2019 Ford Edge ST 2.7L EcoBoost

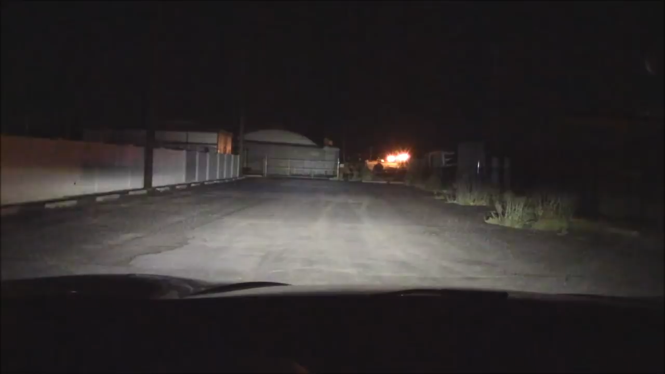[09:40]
here we have the brights on a building 300 feet away good wide spread good height good brightness low beam it reaches out about 180 feet adequate for city driving but back country i think i'd want the brights on on the base edge with these skinny tires i've told the power steering is a bit too light